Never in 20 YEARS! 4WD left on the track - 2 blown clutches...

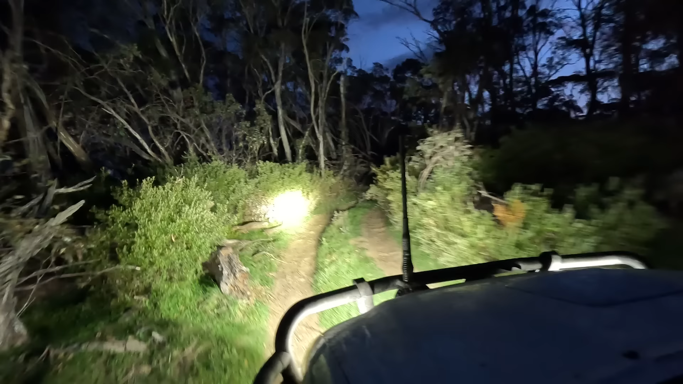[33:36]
day has turned into night and we are still high up along the ridge of this mountain track. Well, it's turned into night.